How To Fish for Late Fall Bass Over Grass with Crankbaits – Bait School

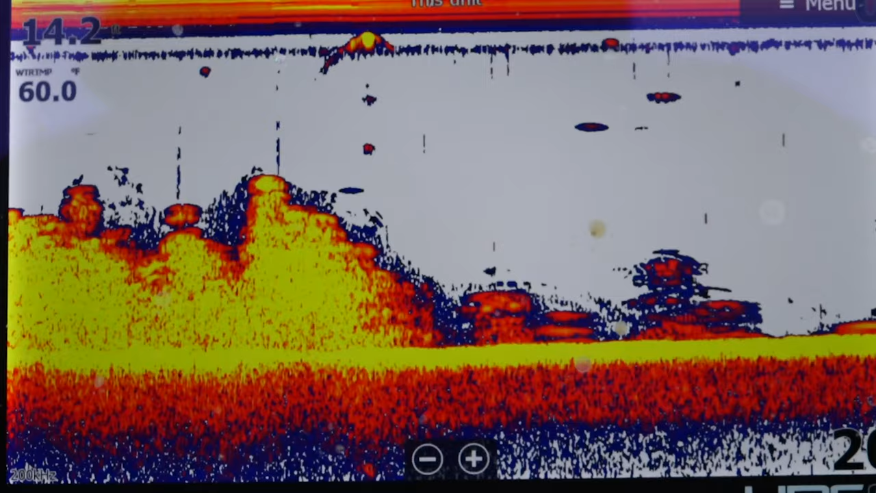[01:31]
there's plenty of food for the bait fish in there and then of course the bass eat the bait fish
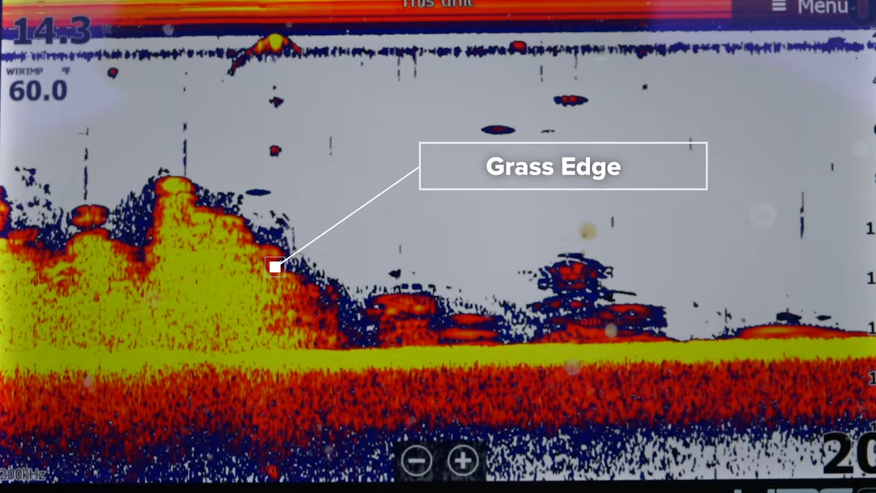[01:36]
so all I'm doing is I'm following these grass edges right around 14 to 16
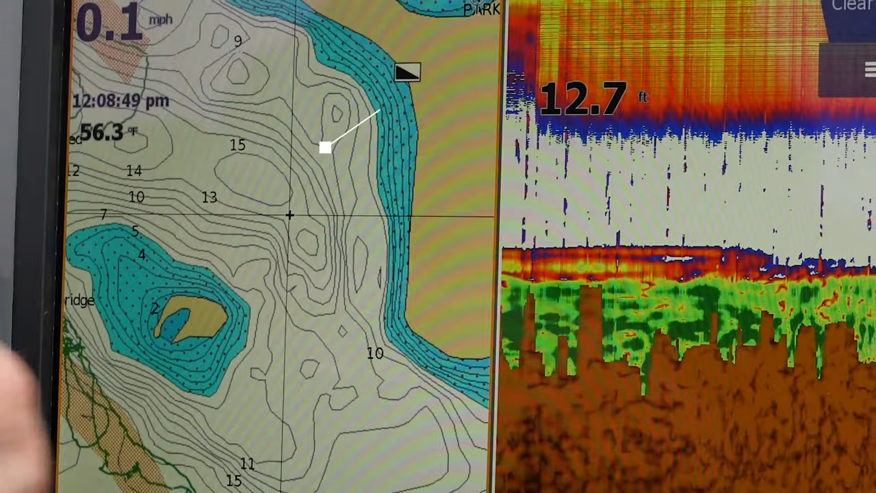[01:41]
On screen: depth 12.7 ft, water 56.3°F, speed 0.1 mph
feet deep I'm keeping my boat trying to keep the boat in clean water
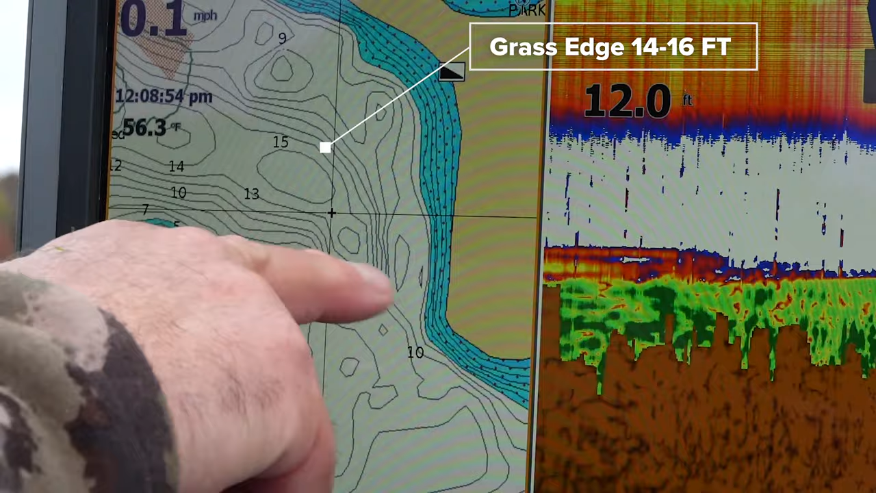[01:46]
On screen: depth 12.0 ft, water 56.3°F, speed 0.1 mph
so when I cast the fat free shad I'm stepping it through the grass until it breaks open into the clean water and